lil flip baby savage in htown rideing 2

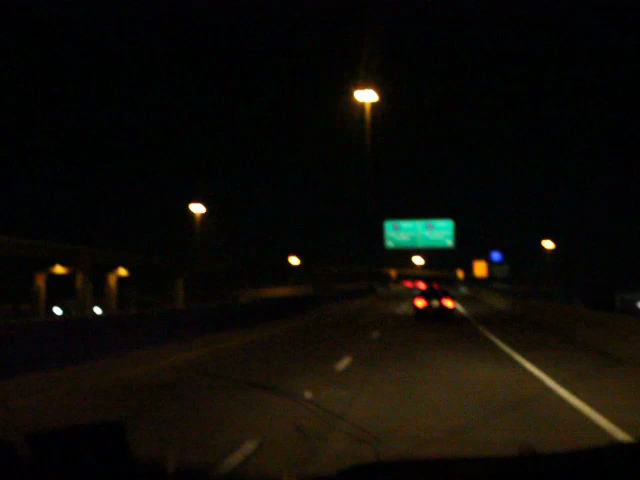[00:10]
Turn that down for me, a little bit of cornbread. We're on the interstate in Houston, as you can see. Going to a video shoot. I'm in my Durango. I brought my home-bought cornbread, a.k.a. Chicken Lane. They get it popping, man. Yeah, yeah. So, we'll see y'all when we get there. Ain't be driving too fast and trying to record all at the same time, you know. Boy, Baby Savage, man. Houston City Lights. You see it.